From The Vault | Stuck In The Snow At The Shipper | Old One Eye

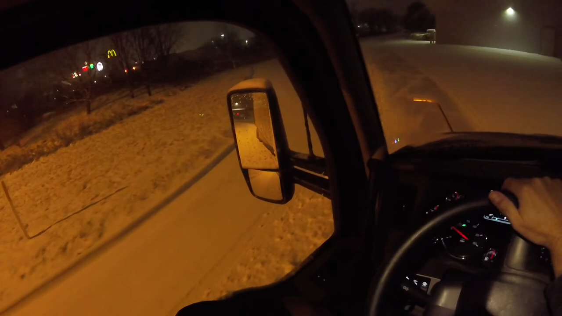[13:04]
let me get off here to the side a little bit alright alright this should be a good spot here let me go shut these doors right quick try not to get stuck again man that was a close one
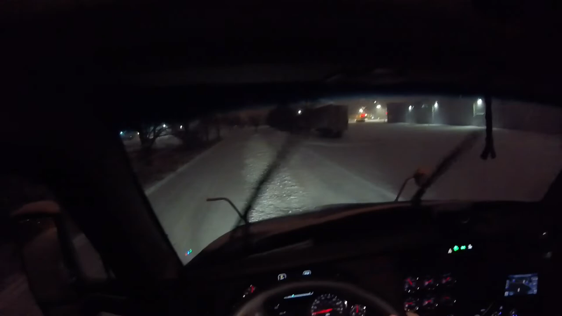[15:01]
there's some trucks right there there's some trucks right there here's what we're gonna do I forgot those trucks were sitting there when I came in we're just gonna back up a little bit
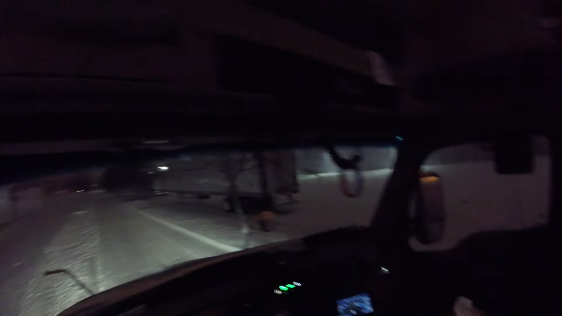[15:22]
pullin' this parking lot over here pullin' this parking lot over here come on baby come on baby
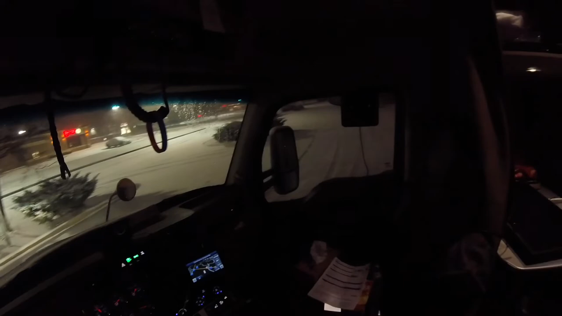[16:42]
changed our mind I pulled up where these trucks are and there's like signs all over the place no truck parking